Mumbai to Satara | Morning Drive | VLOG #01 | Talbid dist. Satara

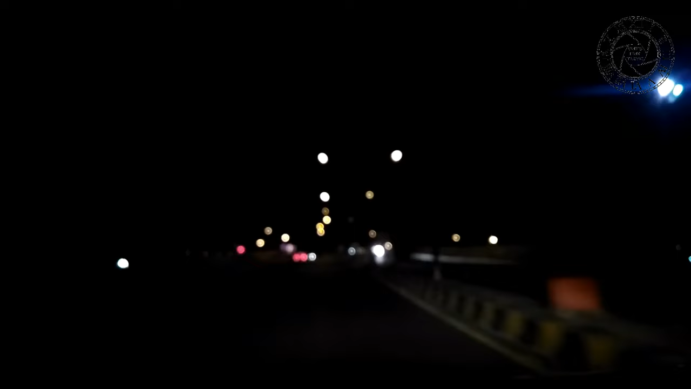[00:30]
This is SELR bridge and I haven't made the focus adjusted properly Because the lights are making the view awesome right here So this is SELR and the smoke you see up there is from the Dharavi dumping fire That is going on still This is the view of Vashi
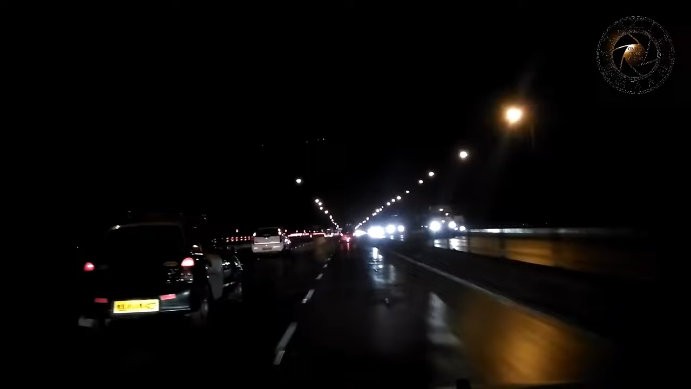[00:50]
bridge The lights see the wonderness right In the morning when you drive on the Vashi bridge The view is really really great So let's turn on some music And enjoy the drive to Sathara